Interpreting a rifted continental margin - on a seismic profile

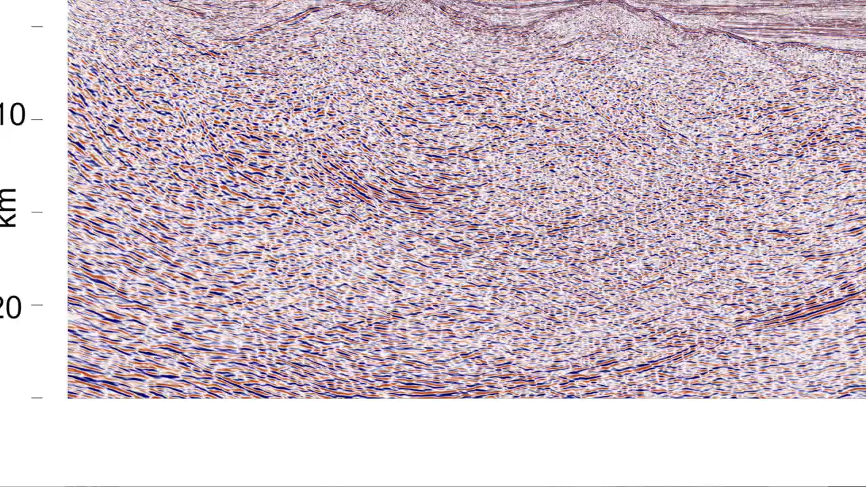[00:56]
Well this seismic profile is depth converted so the vertical scales in kilometres and the representation here
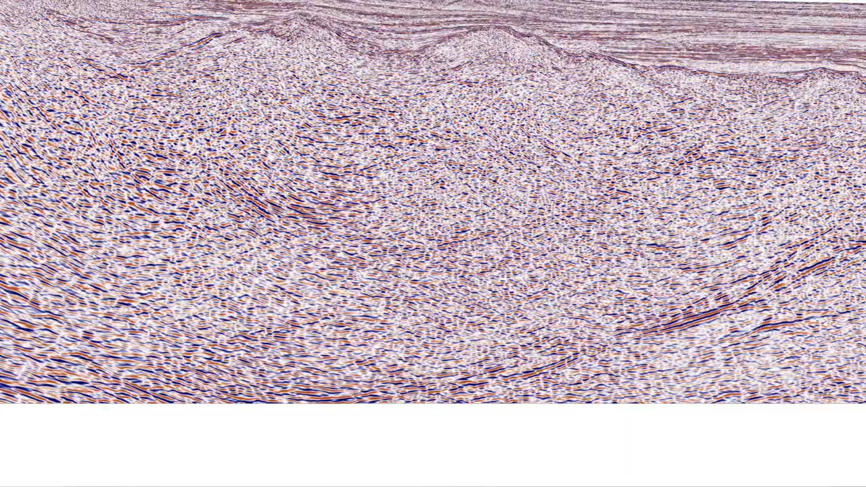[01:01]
is vertical and horizontal scales are equal. For me I think this is fundamentally important when building structural interpretations of sedimentary basins.
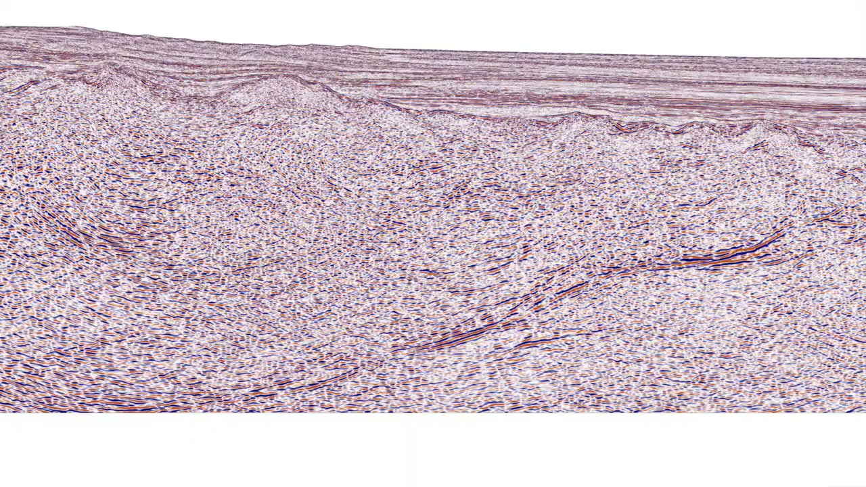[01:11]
Vertical exaggeration can really get in the way and we don't have to worry about it here because our vertical and horizontal scales are equal.